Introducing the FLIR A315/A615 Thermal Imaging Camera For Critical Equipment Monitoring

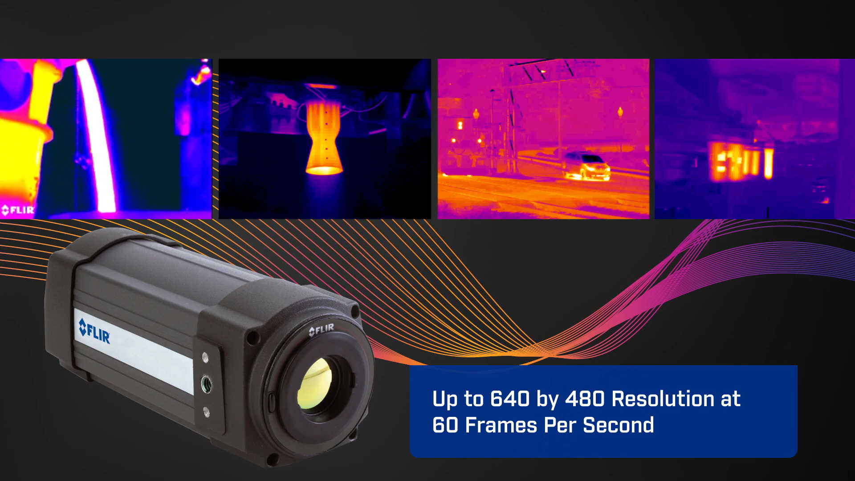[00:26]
Window down the A615, and you can record up to 200 frames per second.